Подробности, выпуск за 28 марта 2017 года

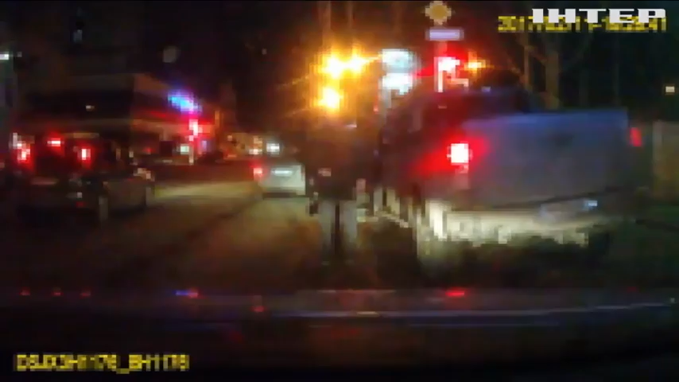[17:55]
Вот видео с камер патрульной полиции. Из машины шатаясь, выходит водитель, внешне похожий на председателя суда Олега Глуханчука.